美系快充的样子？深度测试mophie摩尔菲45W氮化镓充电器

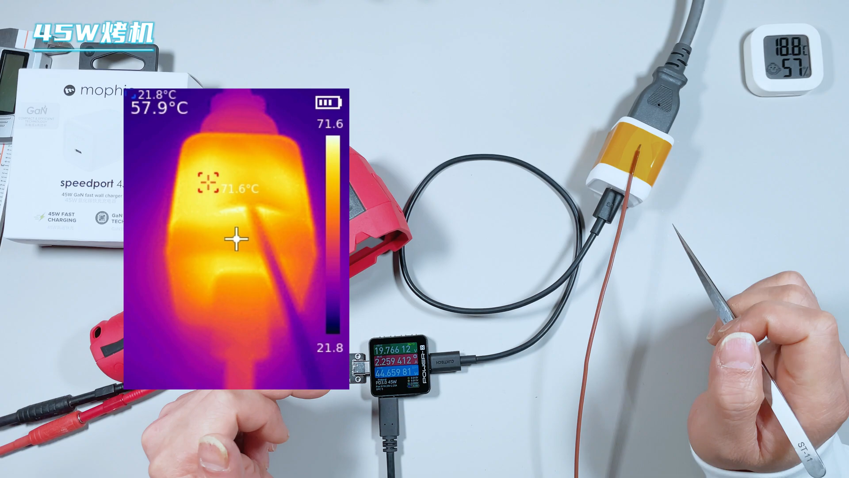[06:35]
On screen: max 71.6°C
7摄氏度同时热像仪采集到它的表面温度最高也是在71点几摄氏度这个Murfe 45瓦是可以长时间的输出的只是这个温度有点偏
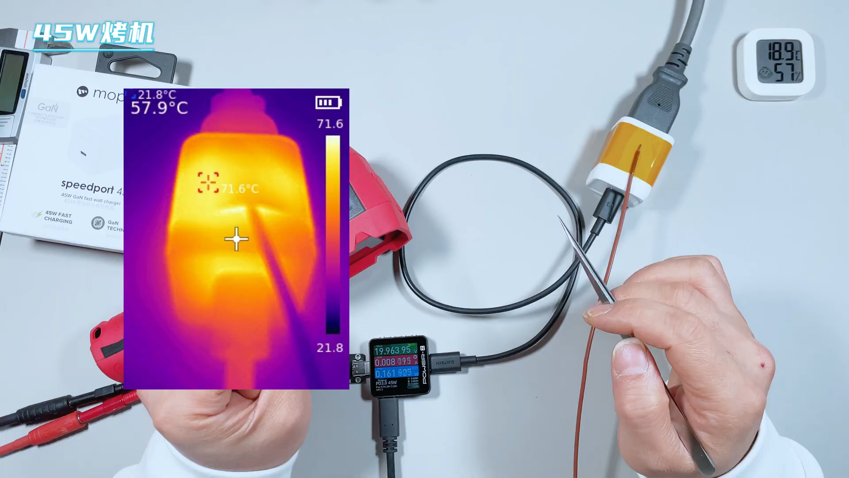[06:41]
On screen: spot 57.9°C
高因为测试的时候咱们室内温度才18度左右的温度如果室温环境再涨一点的话这个温度就会变得很烫手